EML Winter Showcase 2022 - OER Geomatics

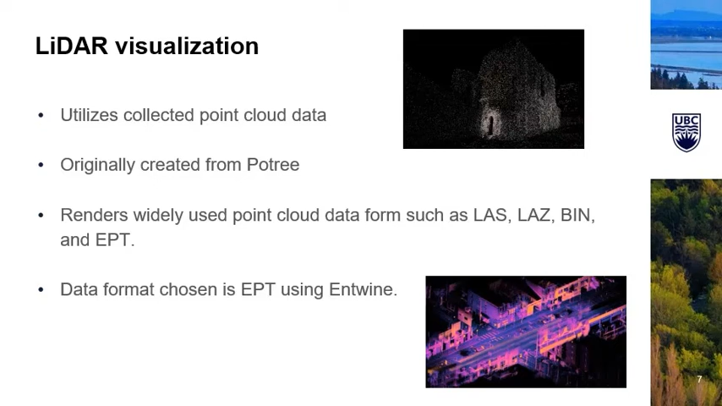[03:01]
This visualization originates from open source project called Pawtree, which renders the point cloud data. There are several point cloud data formats available. From experimentation, the data's processed by endwine to EPT format was determined to be ideal. This visualization utilizes query parameters to display different attributes and enable customization without distracting the user from the original purpose of supplementary figure to aid in understanding the concept. The customizations available are different attributes such as the elevation level, classification, return number, and the number of returns.
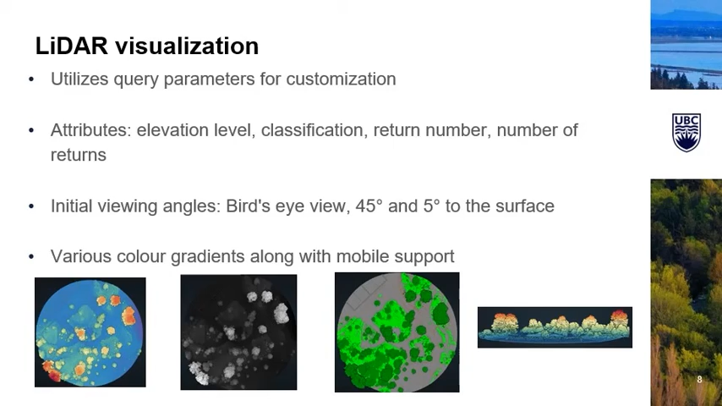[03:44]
Different viewing angles and various color gradients are available along with the mobile support, which has reduced resolution. Moving into the new term, we'll be conducting user interviews to better understand how students use these two visualizations.